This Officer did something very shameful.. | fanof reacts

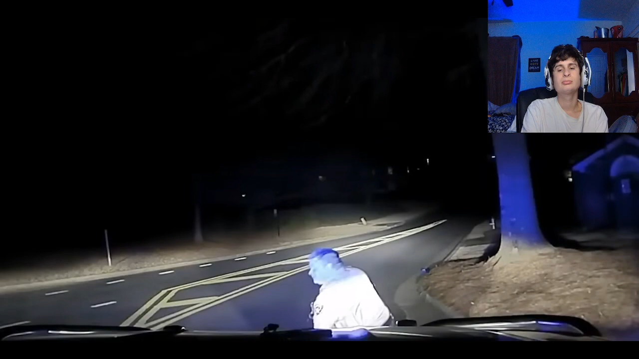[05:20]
The deputy's violent behavior violated the 14th Amendment. The deputy searched Canaris' bag. He and his colleague, Deputy Odgen, then joked and laughed about Canaris' behavior as the young man groaned in severe pain.